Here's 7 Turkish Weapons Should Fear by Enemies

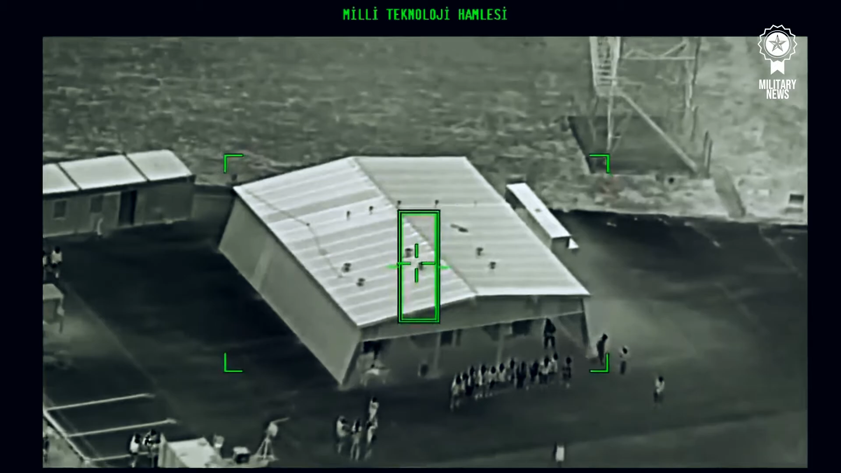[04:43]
as it can perform target acquisition, using the onboard laser designator.